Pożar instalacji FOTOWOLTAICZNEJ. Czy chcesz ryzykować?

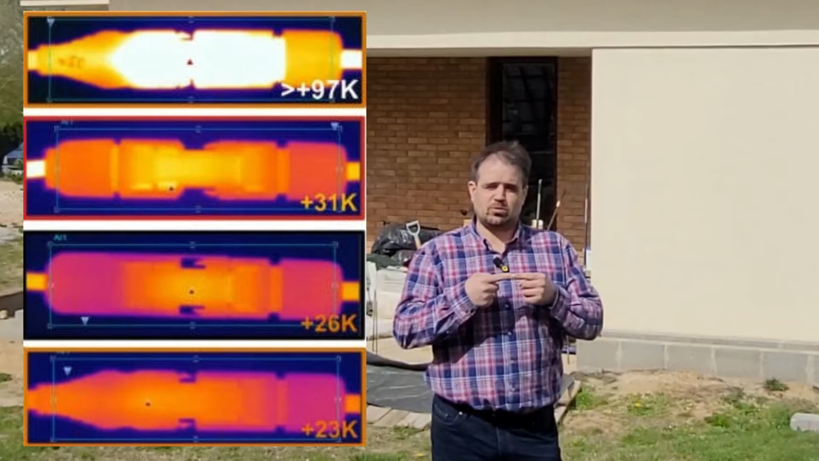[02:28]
Jak się racznie grzać, będzie zbyt wysoka temperatura na tym złączu, no to może się zacząć coś topić.